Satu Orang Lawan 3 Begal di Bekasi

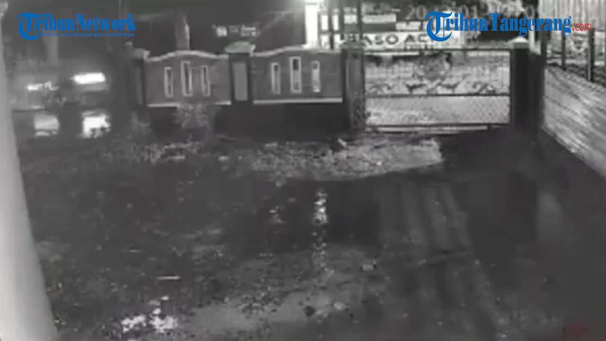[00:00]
Aksi begal terekam CCTV warga di Jalan Mandor Demong, RT 02 RW 05, Kelurahan Mustika Sari, Kecamatan Mustika Jaya, Bekasi Timur. Rabu 19 Januari dini hari.